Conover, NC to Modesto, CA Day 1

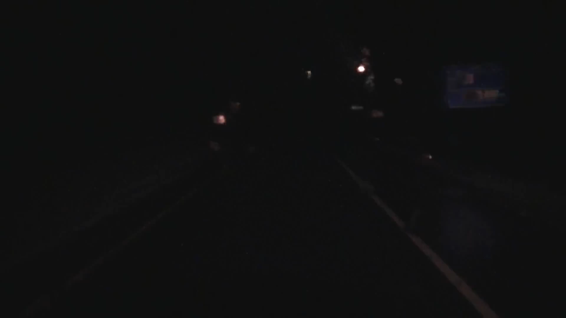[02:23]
about 5:15. We're in Candler, North Carolina. It's exit 37 on I-40.